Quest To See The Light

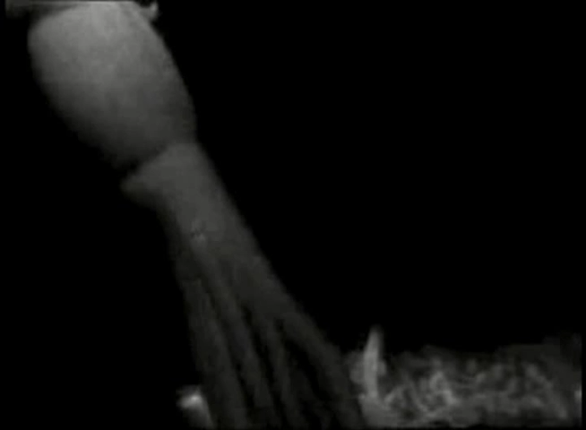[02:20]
Less than a minute and a half after we turned it on, we recorded a squid that was about
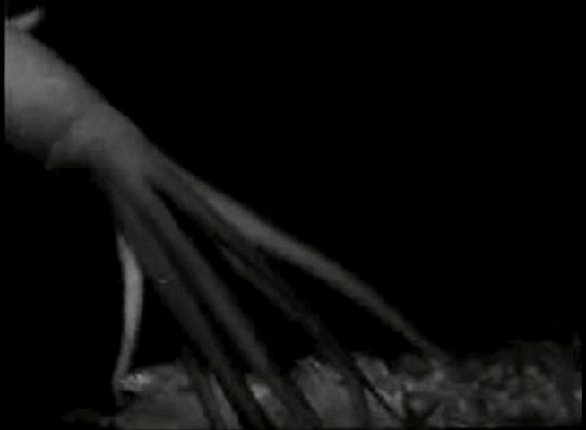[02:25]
six feet long and just completely new to science. While that squid wasn't bioluminescing, this clearly is.